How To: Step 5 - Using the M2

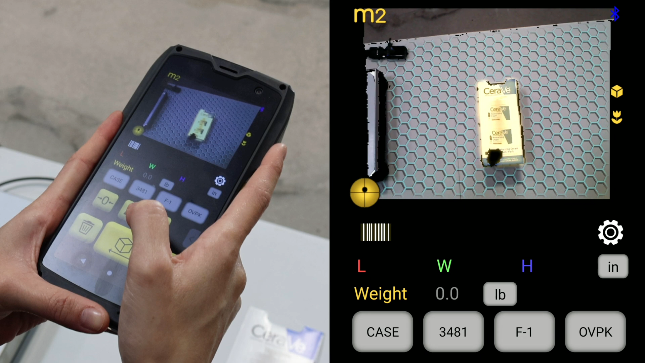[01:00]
The green honeycomb indicates the M2 sees a good flat base surface.